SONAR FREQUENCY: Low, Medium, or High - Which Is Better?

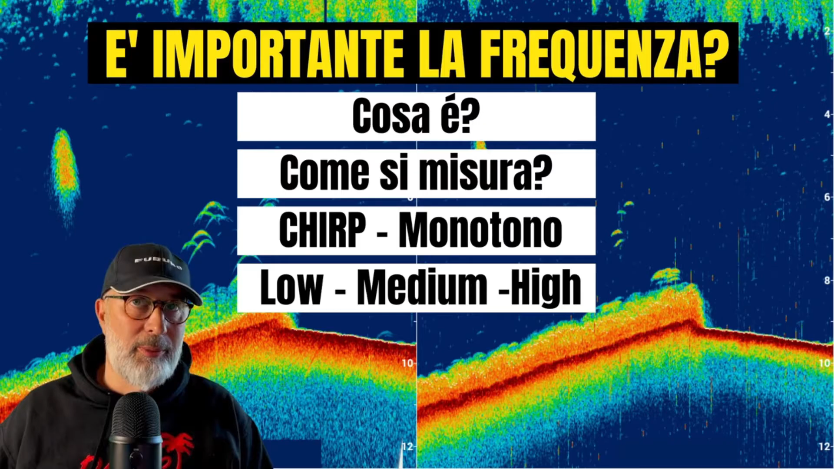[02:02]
We have said the first substantial difference. We need to understand if we have an echo sounder with relative chirp or monotone transducer, because chirp echo sounders work in a very different way with chirp transducers.
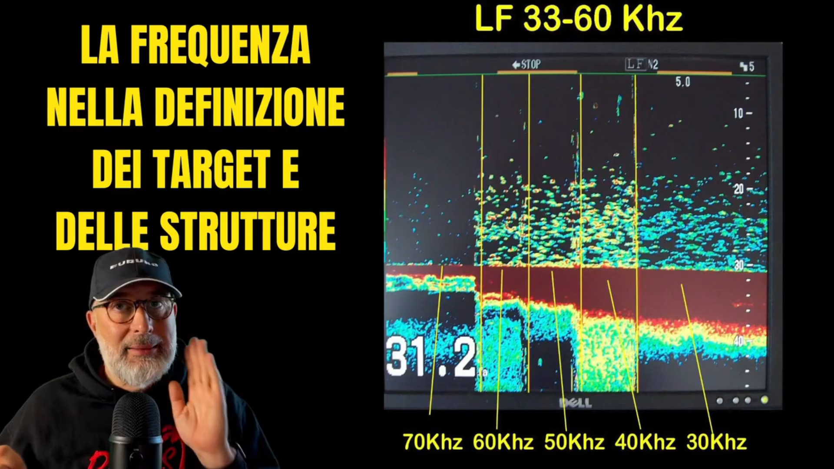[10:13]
As I mentioned earlier, both the frequency and the angle of the radiation cone play a crucial role. Lower frequencies result in wider cones, as I've just explained. The accompanying graphs clearly illustrate the substantial difference between low and high frequencies. You can observe that the lower part, representing the seabed, is considerably wider. Now, when we're dealing with significant depths, such as over 400 meters, high frequencies are not recommended.
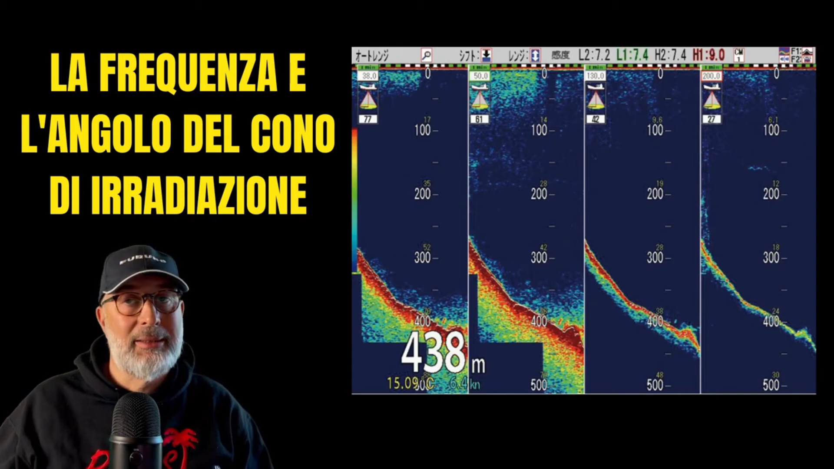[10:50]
On screen: depth 438 m
They won't effectively locatae targets at such depths. Even if we're using a 3KW transducer, it's much more advantageous to opt for the low frequency, as it provides a higher number of targets and better definition. Research has led to the development of echo sounders capable of discerning the types of fish within our water column based on the frequency response.
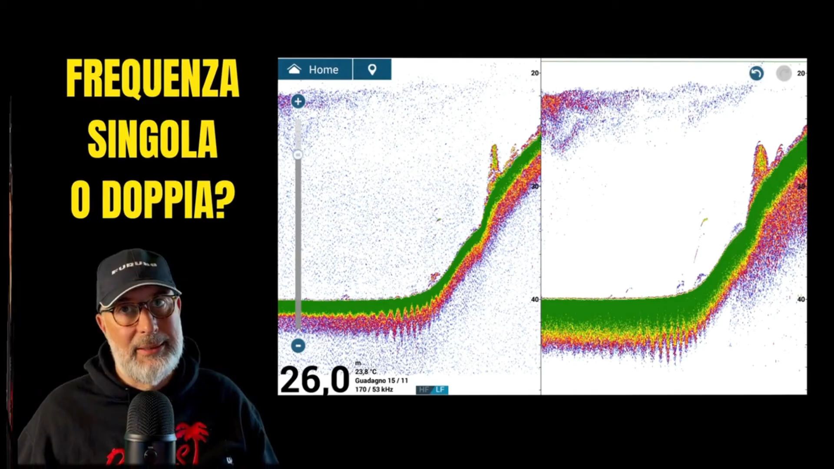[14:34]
On screen: depth 26.0 m, water 23.8°C
With this setup, you'll consistently maintain an even flow on the screen, whether you choose to use a single frequency or both frequencies. Earlier, I mentioned that side vision and down vision systems generally operate at higher frequencies.